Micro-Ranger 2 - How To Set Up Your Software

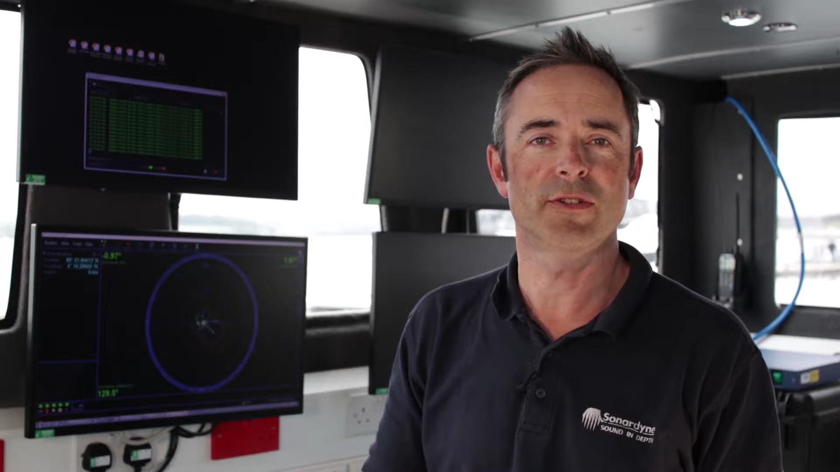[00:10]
In this box there is a dongle that contains the software to be installed on your PC. To install it simply plug the dongle into your PC and click start on the wizard. Before you open the software and start tracking there are a few things you need to do. You'll need to change the IP address to that of the system hardware so that your computer is connected to the Micro Ranger 2 system.
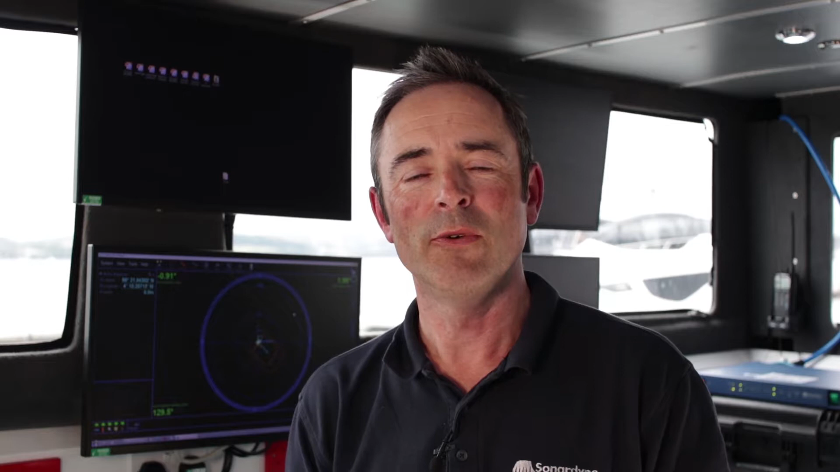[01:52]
Leave the transceiver settings as zero and all you need to do then is measure the relative position of the GNSS antenna. For example, and to keep things simple, if you deploy this antenna on the top of the transceiver pole, you only have one thing to measure and that's the vertical distance between the two and this is what you enter on the GNSS settings in the software.
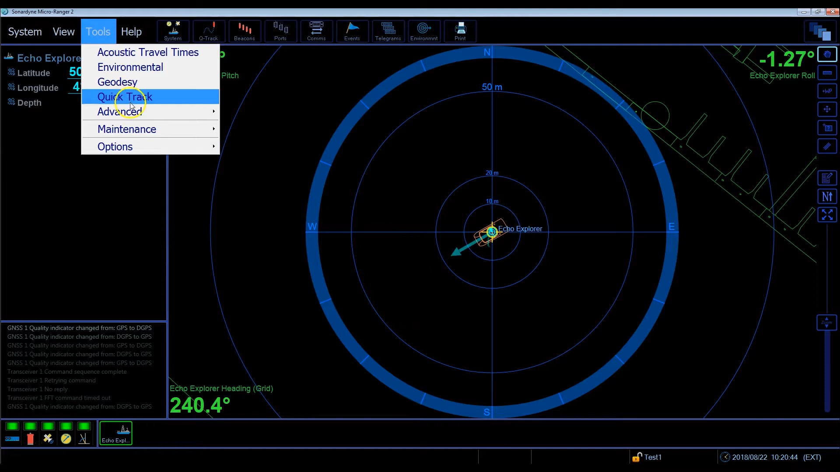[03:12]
go to advanced and select magnetic compass calibration.